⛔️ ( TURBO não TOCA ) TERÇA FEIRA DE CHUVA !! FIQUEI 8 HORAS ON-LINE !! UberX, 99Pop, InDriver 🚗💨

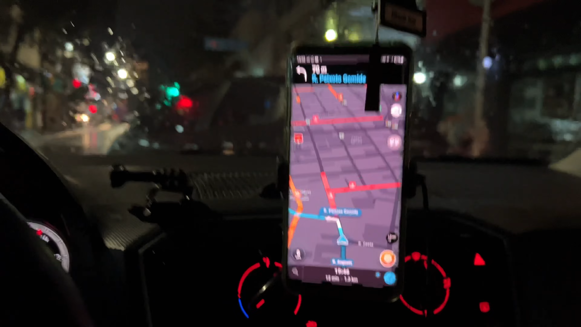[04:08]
ó Um km e trezentos metros Por onze reais Bom, né, família?
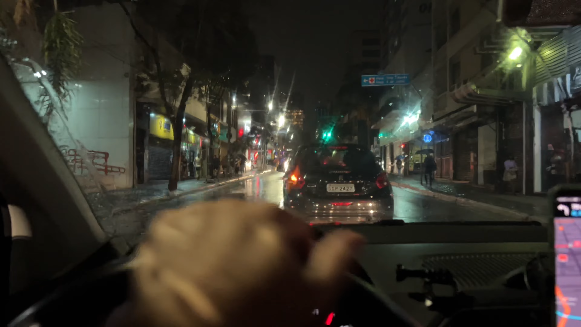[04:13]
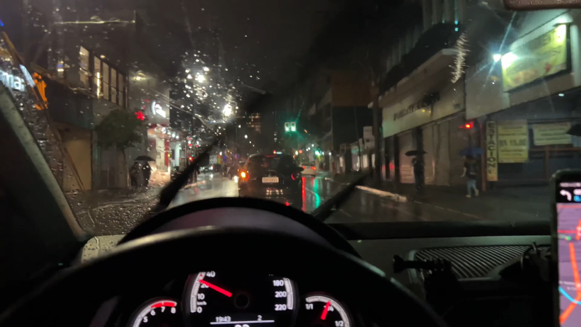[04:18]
Nossa Um km e trezentos metros Dez reais o km Aí sim, hein, família? Aí sim, hein? Tô aqui na Bela Vista,
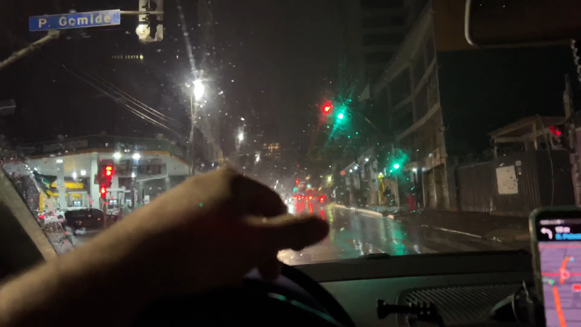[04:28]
família E agora quando eu chegar lá no Itaim Eu volto aqui com vocês atualizando A chuva raiou, graças a Deus Aí subiu o dinâmico aí pra nós, aí, mano Cê tá doido, família show É,